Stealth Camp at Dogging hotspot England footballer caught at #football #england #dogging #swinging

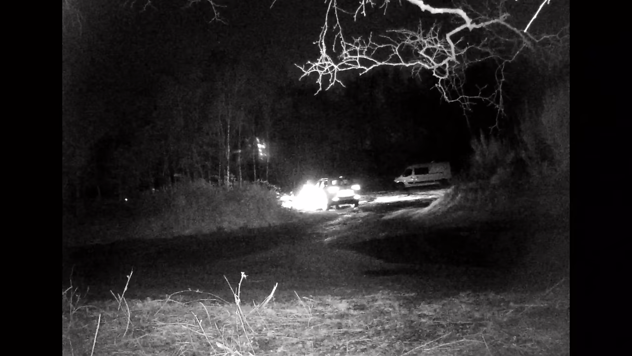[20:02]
I'm pretty sure you can't see that. So that's one. Two. Three with lights on. Erm. Three with lights on. Two with lights off. Not going to lie. I haven't actually thought this video through to be fair. I just thought it would be funny to come and. Spend the night in a dogging car park. I haven't thought the. Well. Lack of visuals. Or whatever you call it. I haven't actually thought that bit through. Right. Okay. So. I'm so conscious about turning lights on.
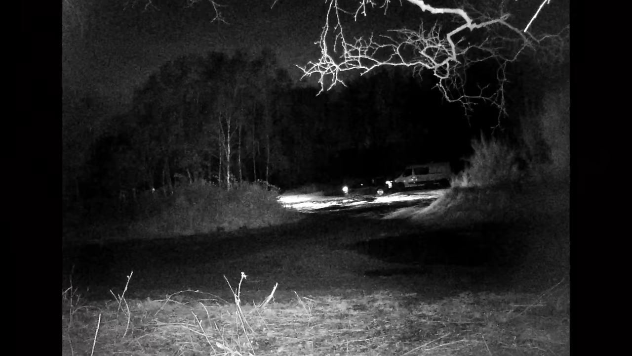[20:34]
In case you get a knock on. You can't actually see very well there. But. That car there. Is literally at the front of the van. And there is. One next to it. Looks like a space. One next to that. Space. Then another car. So one. Two. Four cars in total.